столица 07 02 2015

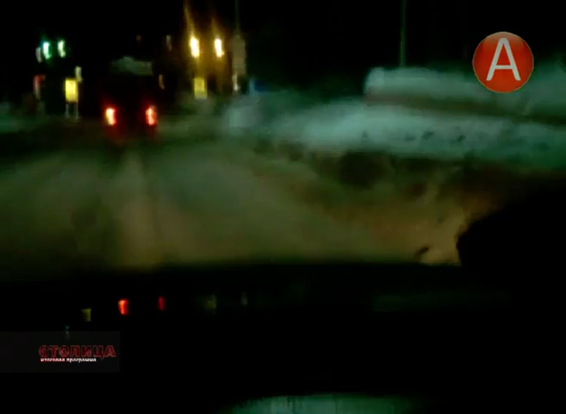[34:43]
управляющая компания производит четко по графику На этом любительском видео отчетливо видно, как автомобиль со снегом, игнорируя запрещающие знаки, подъезжает к заливу Обычно ночью самосвалы, груженные снегом, несмотря на запрещающие знаки, через Приморскую площадь Проезжают в район причала,